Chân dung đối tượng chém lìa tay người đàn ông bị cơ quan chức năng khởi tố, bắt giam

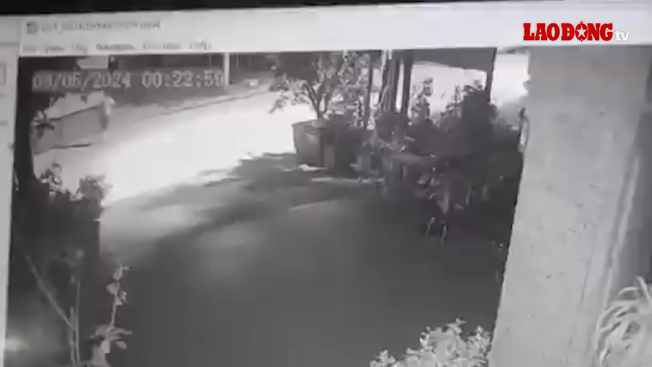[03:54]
trước đó khoảng 0 giờ 40 phút ngày 9 tháng 5 tại trước cửa nhà hàng Hương Ngại, tổ dân phố Nhân Vinh phường Dị Sử, thị xã Mỹ Hào, tỉnh Hưng Yên Anh DT, sinh năm 1993, đang đi bộ trên đường thì bất ngờ bị một đối tượng chưa rõ nhân thân đi xe mô tô, dùng không khí tấn công vào cánh tay phải khiến người này chỉ biết kêu lên trọng đau đớn Ngày ăn xong,